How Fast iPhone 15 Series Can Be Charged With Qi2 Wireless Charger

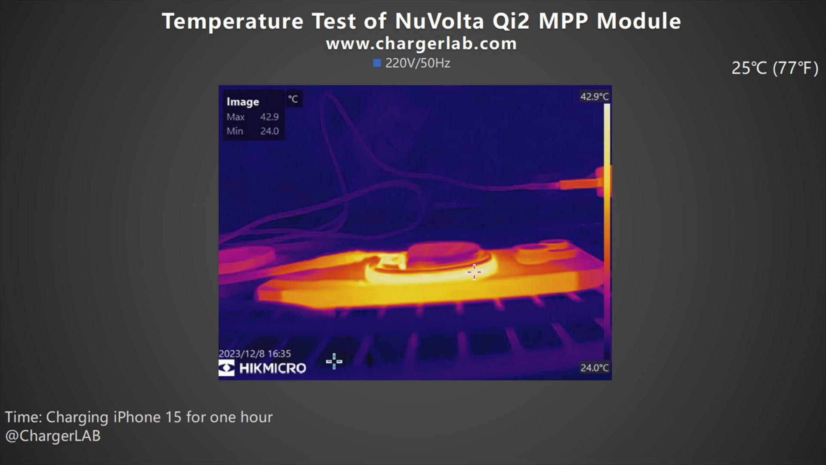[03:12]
On screen: max 42.9°C, min 24.0°C, scale top 42.9°C, scale bottom 24.0°C
Since the module does not have a bad cover, the temperature of PCB is higher than that of the MagSafe. With the Qi2 standard, the iPhone can be wirelessly charged at 15W even without MFM certification.